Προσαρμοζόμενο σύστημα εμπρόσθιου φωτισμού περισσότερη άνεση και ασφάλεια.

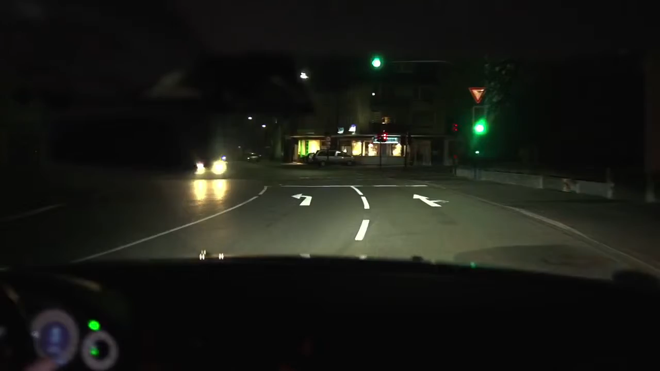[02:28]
Safety and comfort are considerably increased due to an automatic adaptation of the light distribution to road and traffic conditions.
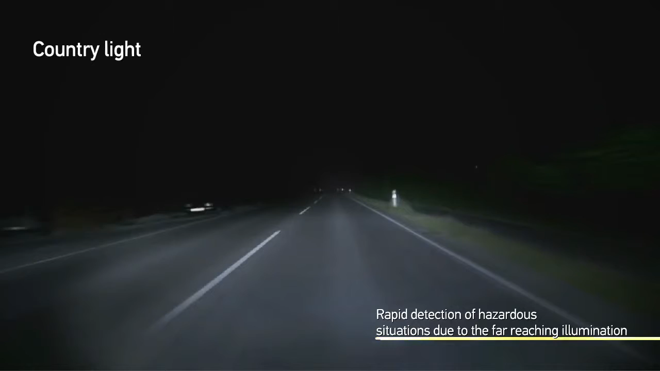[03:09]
react quickly to potential dangers at the side of the road.